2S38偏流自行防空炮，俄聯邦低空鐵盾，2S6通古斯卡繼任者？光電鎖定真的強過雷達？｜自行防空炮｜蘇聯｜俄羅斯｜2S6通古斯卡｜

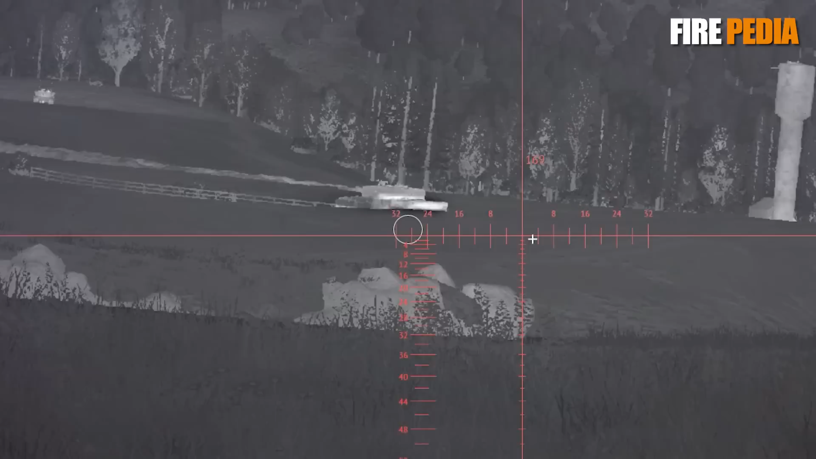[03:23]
并且可以在4公里处识别出具体的目标类型